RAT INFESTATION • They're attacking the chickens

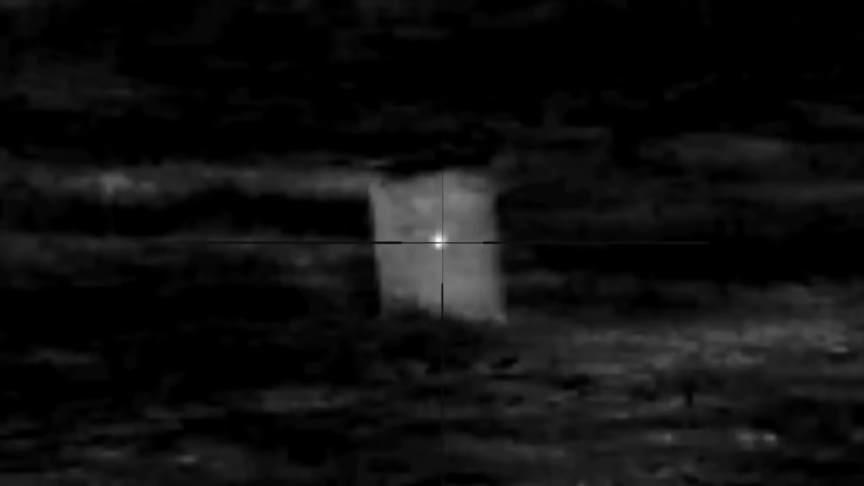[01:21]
I was sort of hoping that the rats were outside the chook pens,
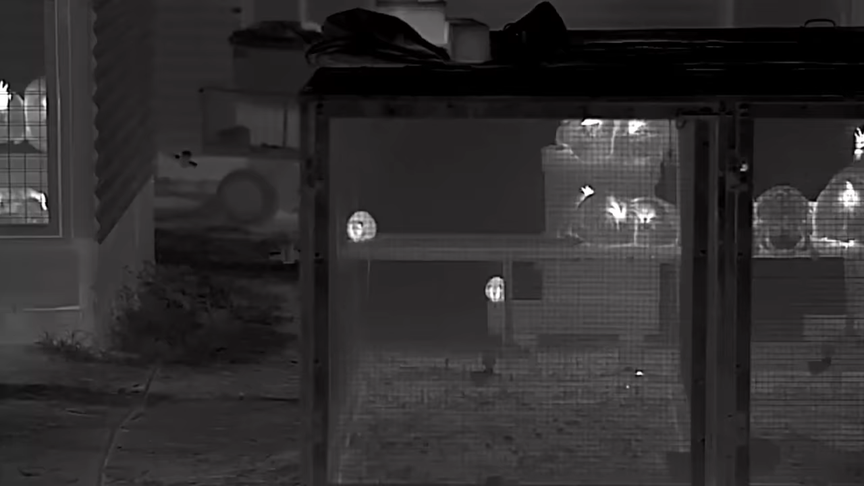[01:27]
but one there, another one there, another one there.
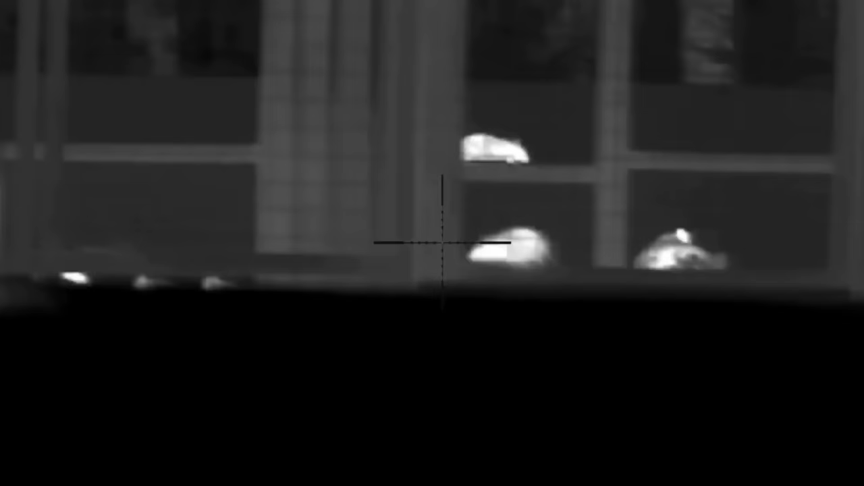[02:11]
That'll teach you for sticking your head out.
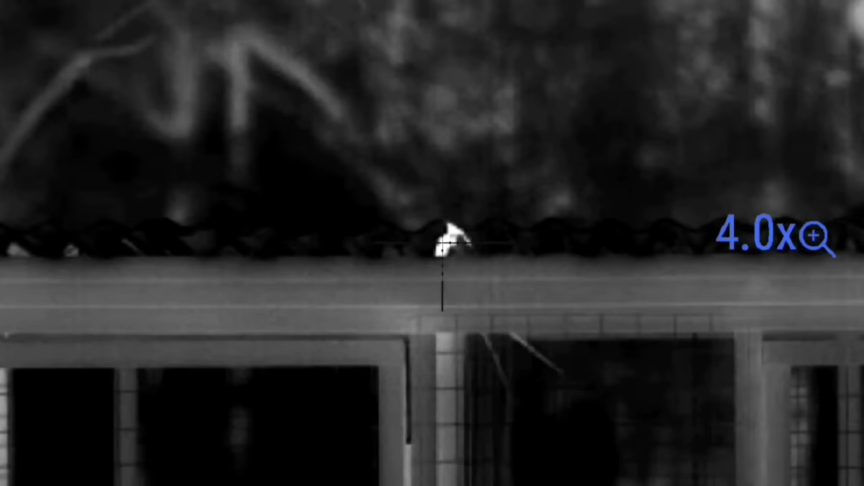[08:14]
Squeeze one in there. Get him in the head. Just like that.